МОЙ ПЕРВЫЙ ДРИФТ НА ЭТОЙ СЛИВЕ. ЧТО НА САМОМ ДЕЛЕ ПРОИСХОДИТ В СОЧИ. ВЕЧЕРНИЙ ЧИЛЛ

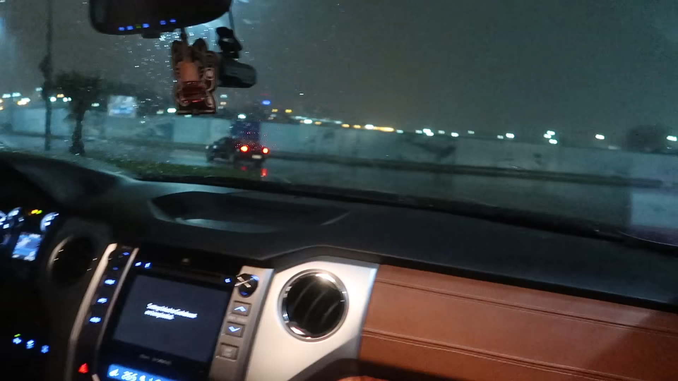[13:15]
Мне нравится, когда руль сам крутится. Проливной дождь, кстати, опять начался.